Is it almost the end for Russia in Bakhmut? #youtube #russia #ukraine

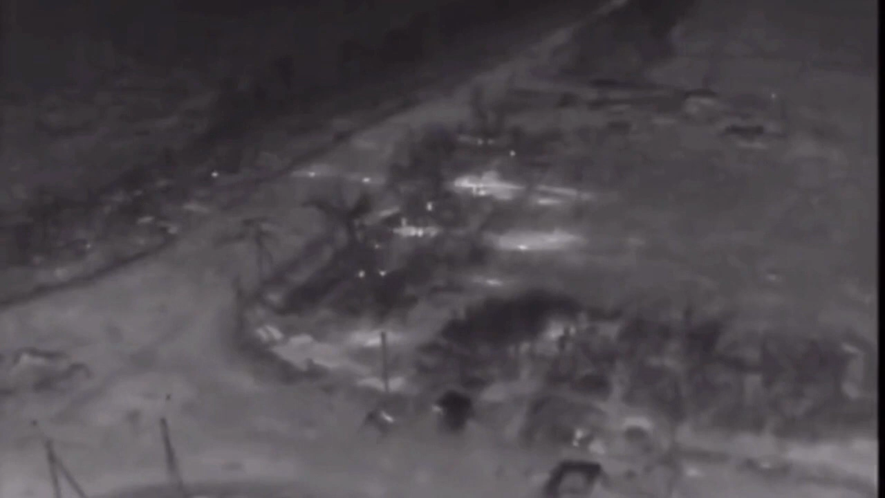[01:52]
The battle in this Arblast has been decided by heavy artillery exchanges, and the timely calling of their support has made the difference between success and failure.
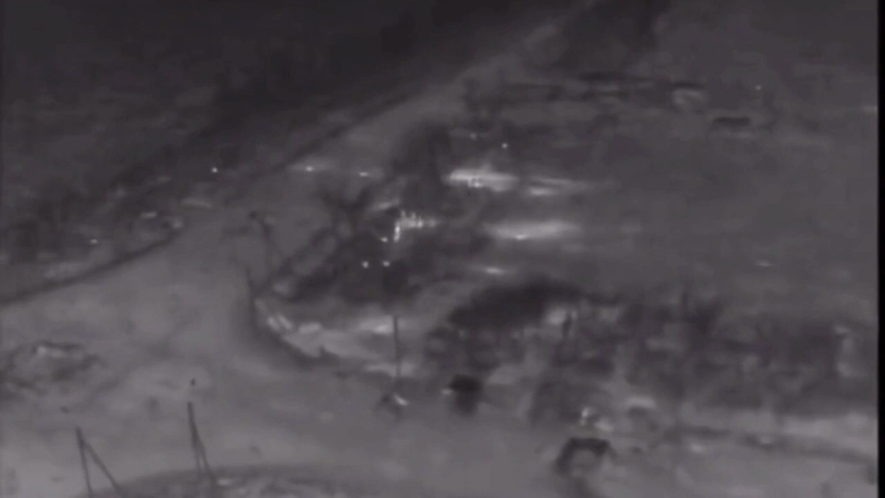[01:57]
In this footage and squad of Wagner troops were making an assault towards the petrol station near Bakhmut,
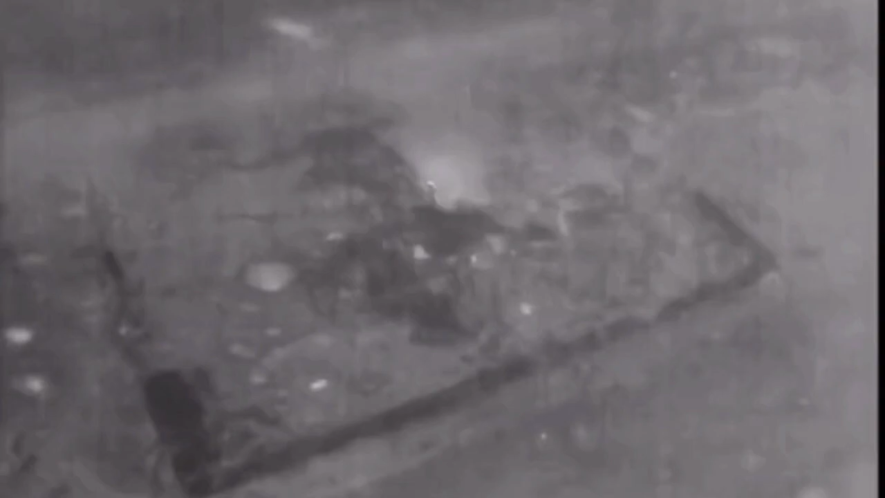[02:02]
when their advance was checked by highly accurate Ukrainian artillery.
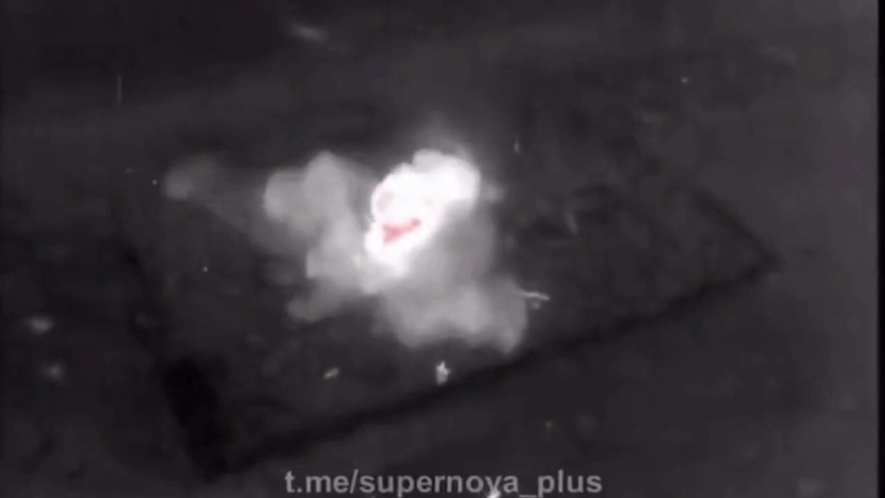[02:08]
As you can see from the video you can see that they sustained significant casualties.